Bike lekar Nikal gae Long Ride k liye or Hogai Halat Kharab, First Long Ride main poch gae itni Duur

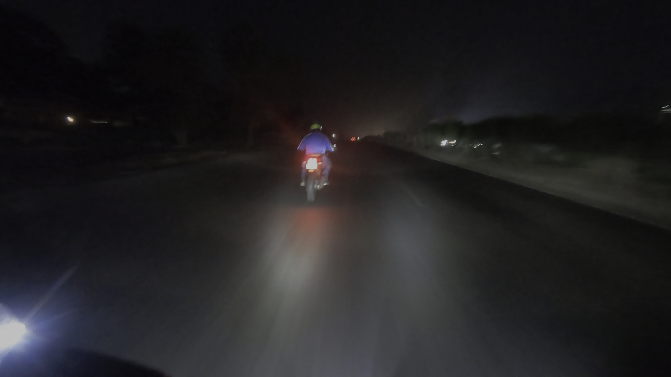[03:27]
सो गाइस हमें रास्ते पे भी कुछ राइडर्स मिल गए, सुबह सुबह जा रहे भैया राइड के लिए,
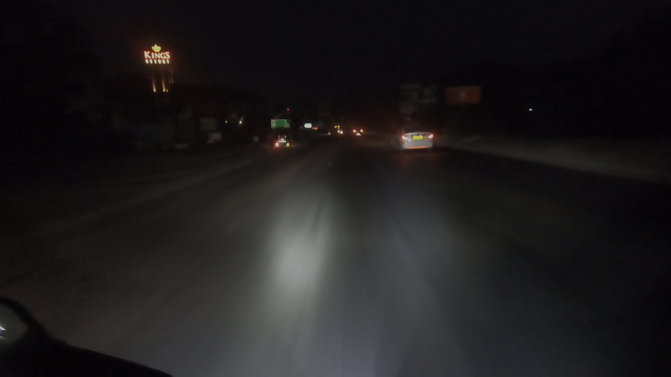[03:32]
सो अभी हम लोग फिलहाल विरार हाईवे पे तो आ चुके हैं,
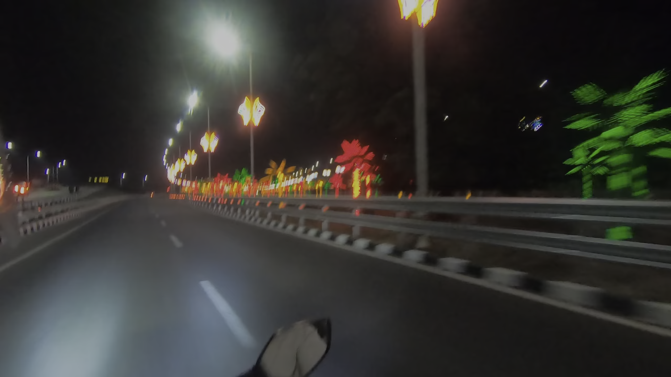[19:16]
वाह क्या लाइटिंग लगा इधर। तो गाइस अभी हम लोग फाइनली यहाँ से निकल रहे हैं, और लाइटिंग सब देख सकते हो यहाँ पर।
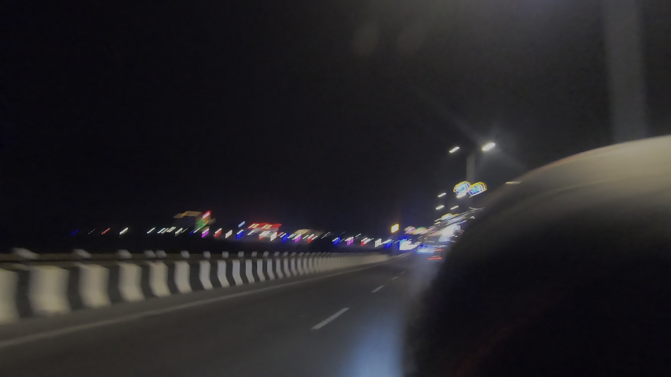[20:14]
देखो ये साइड भी होटल्स है बट बहुत ज़्यादा कॉस्टली है,
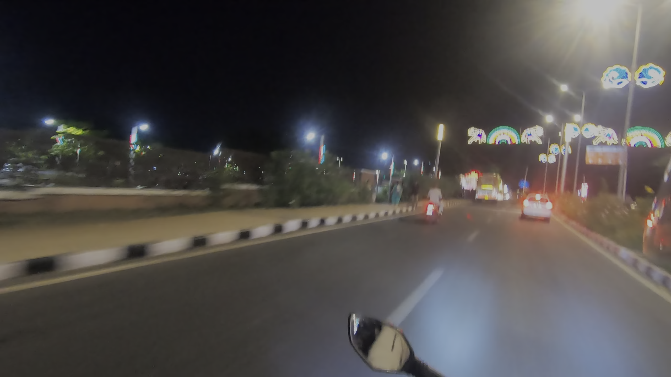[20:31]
बट अभी देखो कितनी ज़्यादा गर्दी है, हम कहीं दूर जाके रुकेंगे।
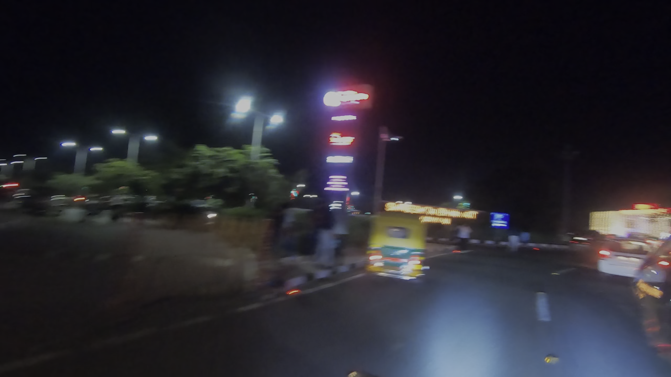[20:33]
मैं और आधी इधर रास्ता भटक गए, आधी की फट रही है क्योंकि ये देखो ये रास्ता है
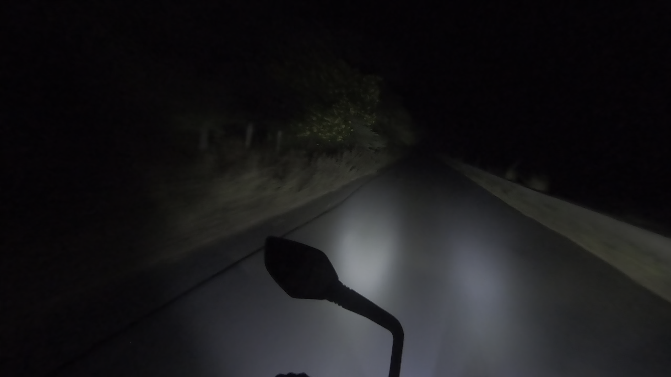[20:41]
और ये जो बाजू में आपको पिच डार्क दिख रहा है ये पूरा रिवर है, और ये बोलता है रिवर के बाजू से नहीं जाने का रात को,
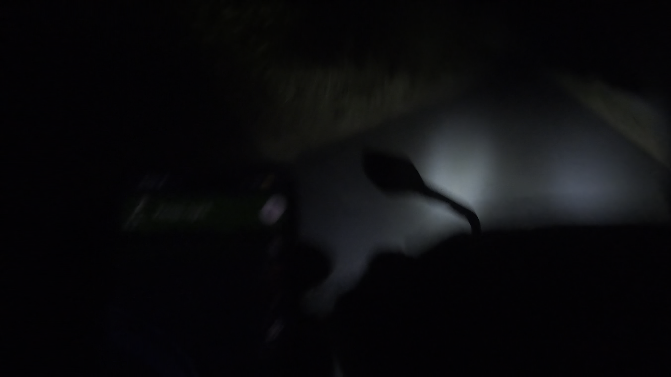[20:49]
आपको गूगल ये रास्ता दिखा रहा है,